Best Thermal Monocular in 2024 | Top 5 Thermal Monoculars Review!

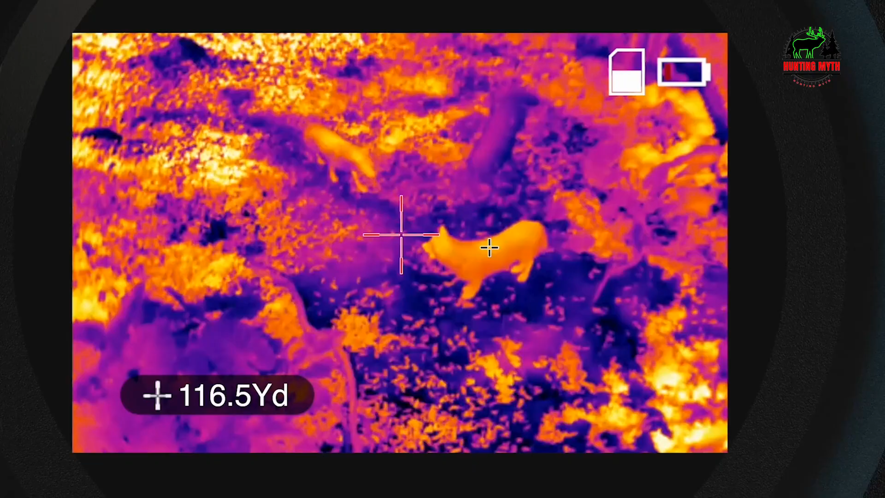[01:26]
Able to clearly identify heat signatures at distances over a
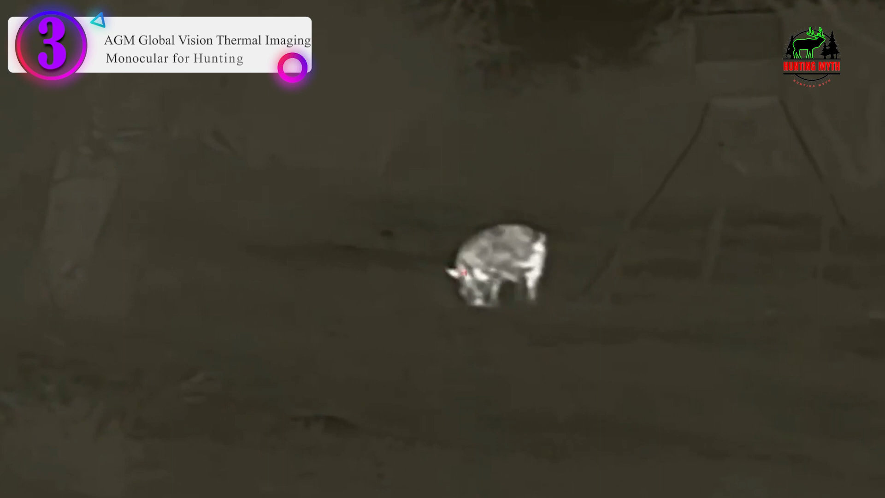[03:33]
In our list, the number 3 product name is a GM Global Vision Thermal Imaging Monocular for hunting. Introducing the TYPON 15384 Thermal Imaging Monocular, your ultimate tool for night hunting and wildlife observation.
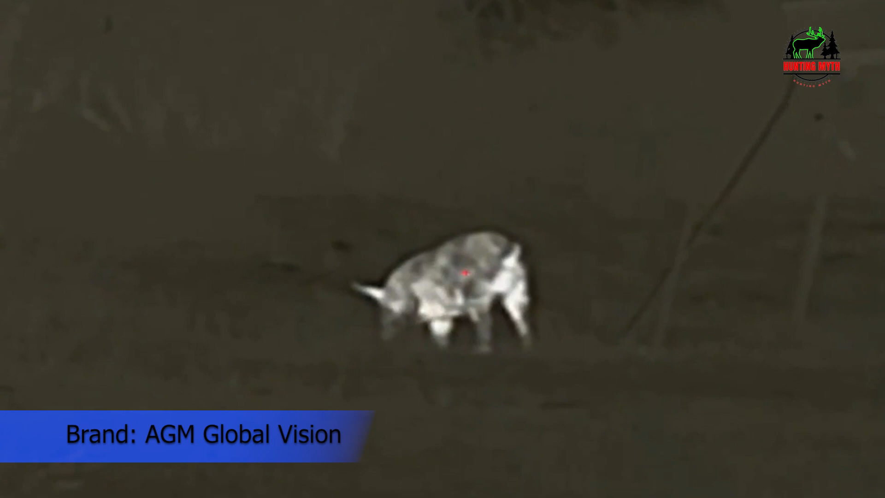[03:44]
With its advanced technology, you can easily detect heat signatures from objects, animals, and people in complete darkness or low-light conditions. Equipped with a powerful ear sensor,
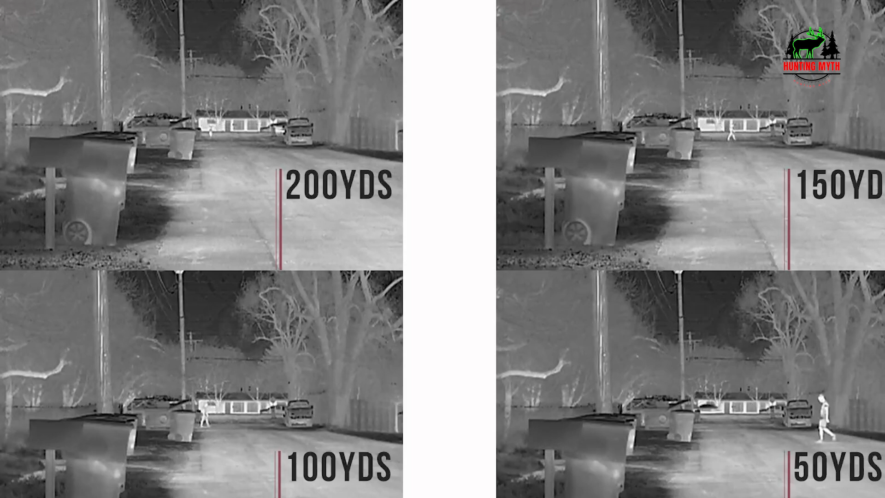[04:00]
this monocular allows you to see clearly and navigate your surroundings with ease.
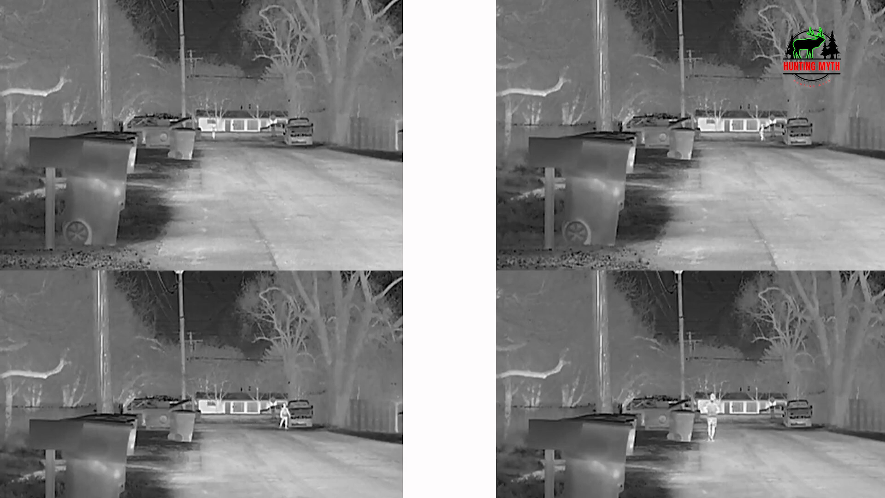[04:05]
Its thermal imaging technology provides a reliable and accurate picture of the heat signatures around you,
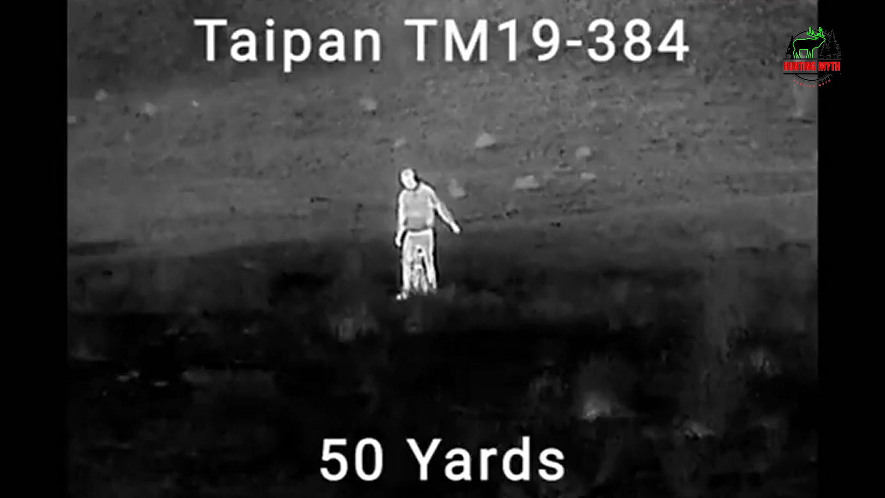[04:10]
making it an excellent tool for hunting and outdoor activities.
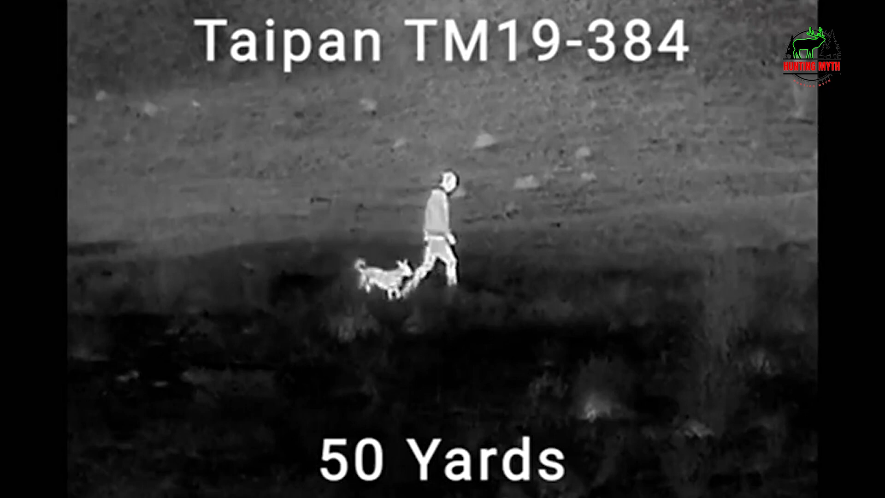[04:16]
With a detection range of up to 710 meters or yards for a 6-foot object,
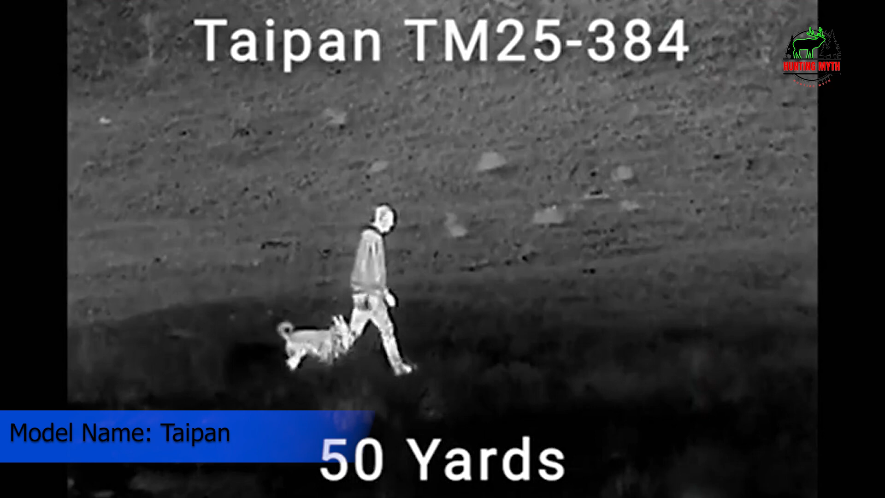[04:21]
the TYPON 15384 is perfect for long-range surveillance and target acquisition.
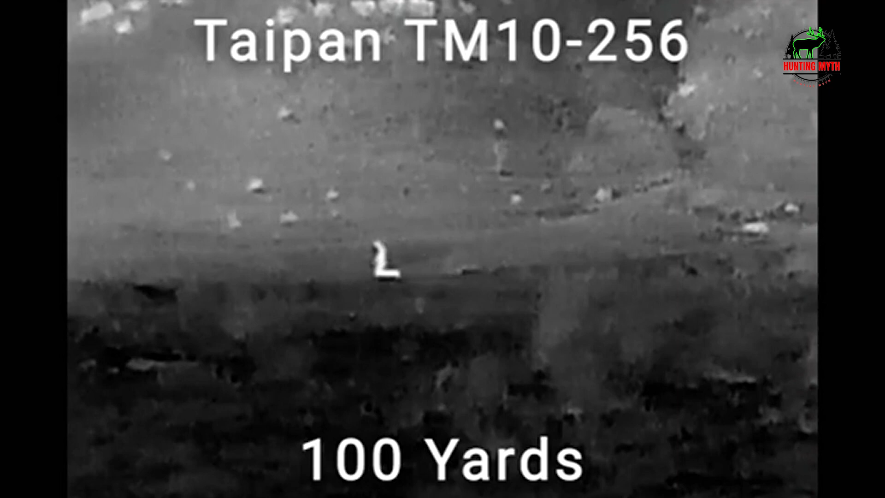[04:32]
It can quickly detect potential prey or intruders, giving you an advantage in any situation.
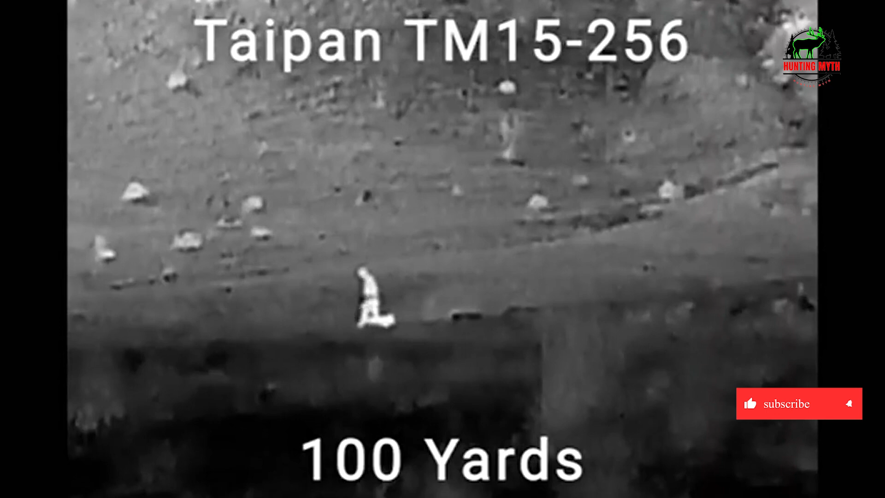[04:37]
Thanks to its compact and lightweight design, this infrared monocular is easy to carry and handle.
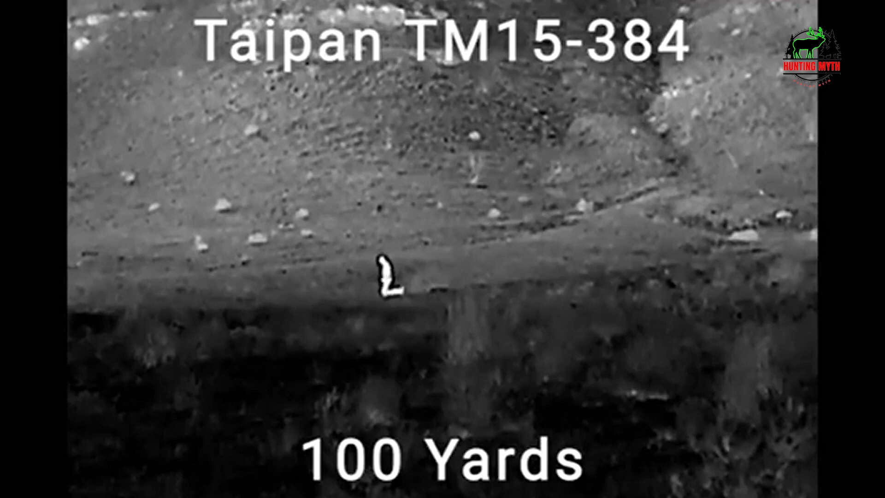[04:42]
Whether you're out hunting, camping, or exploring the great outdoors, the TYPON 15384 Thermal Imaging Monocular is an essential tool that you won't want to be without.
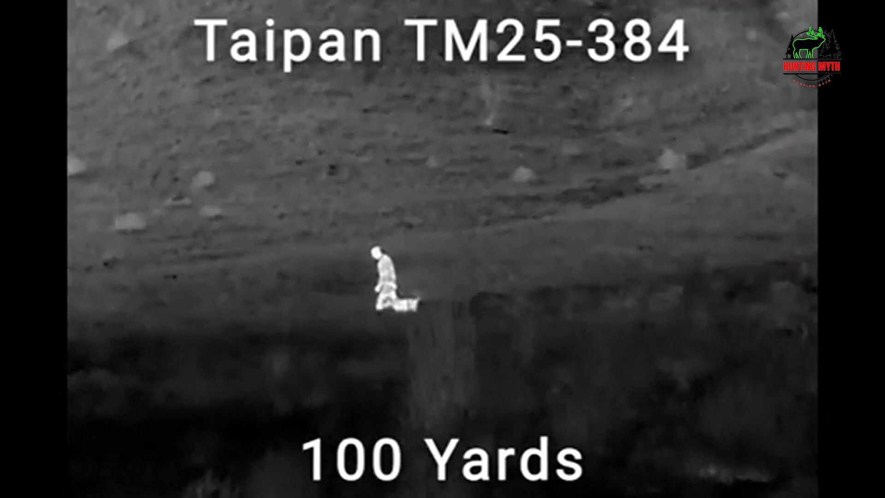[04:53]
It's high performance thermal imaging technology detection.
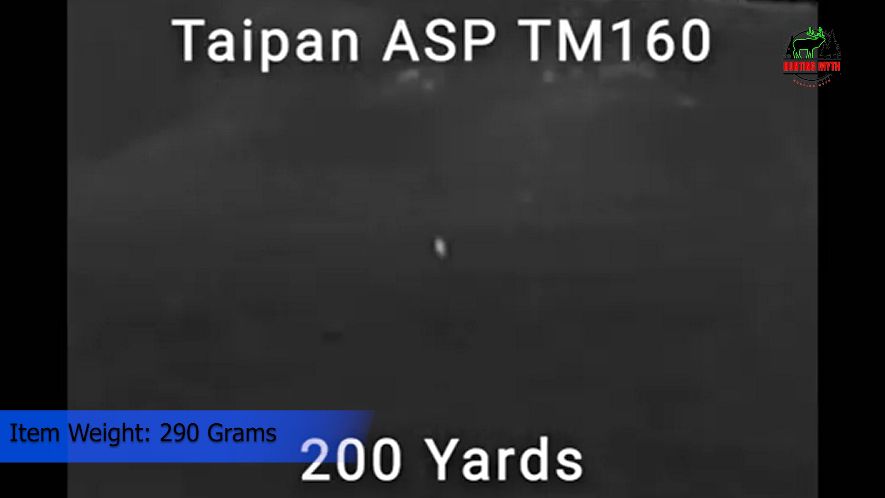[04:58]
Range of up to 710 meters or yards for a 6-foot object lightweight and compact design for easy handling ideal for night hunting. Wildlife observation and outdoor activities provides heat vision, thermal vision, and infrared monocular capabilities,
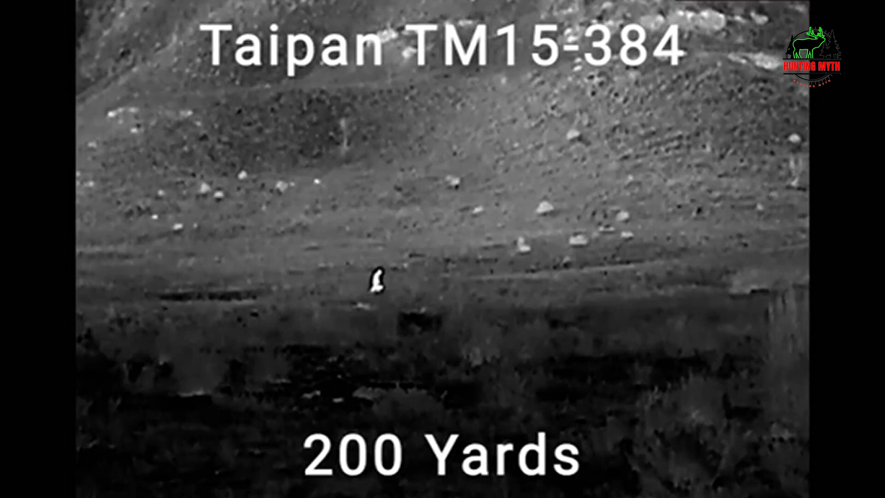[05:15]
excellent tool for target acquisition and surveillance in low-light conditions,
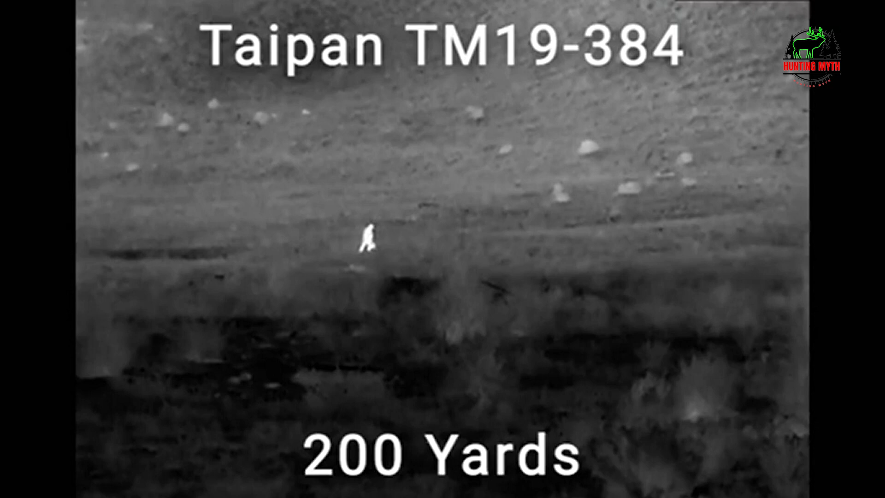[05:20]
durable and reliable construction for long-lasting use perfect for
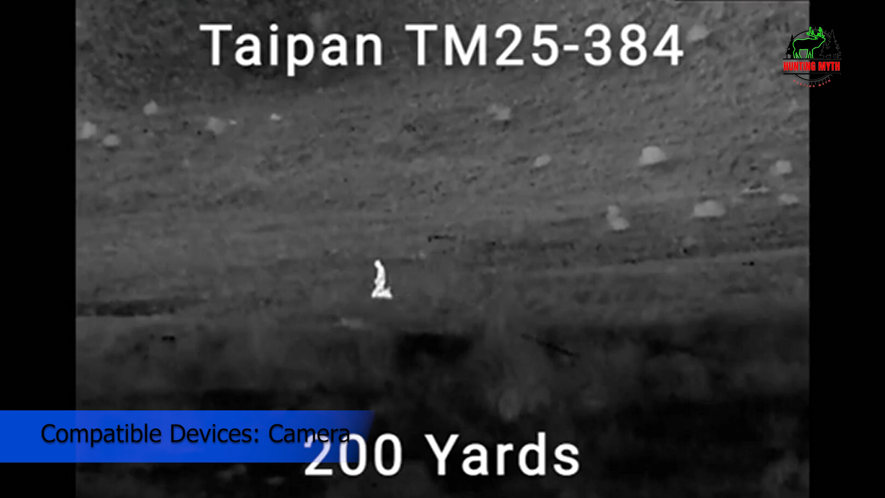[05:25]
anyone who wants to enhance their hunting experience or outdoor adventures.
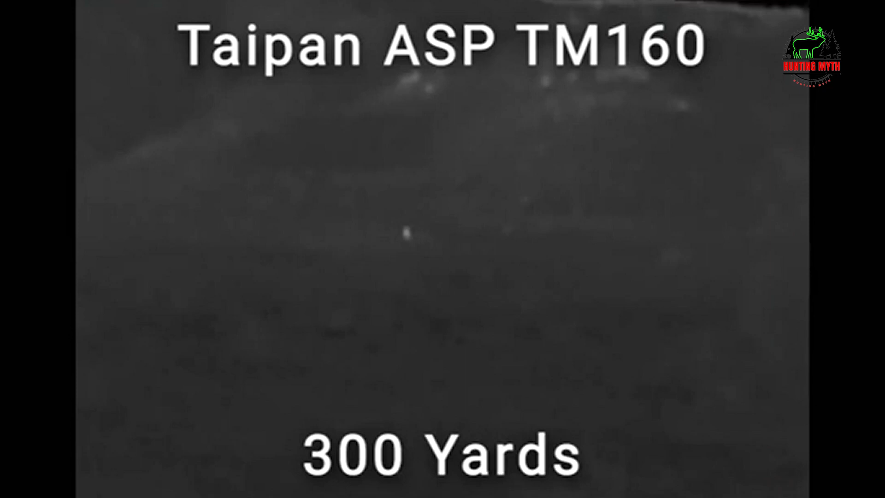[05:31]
Get ready to take your hunting experience to the next level with the TYPON 15384 Thermal Imaging Monocular.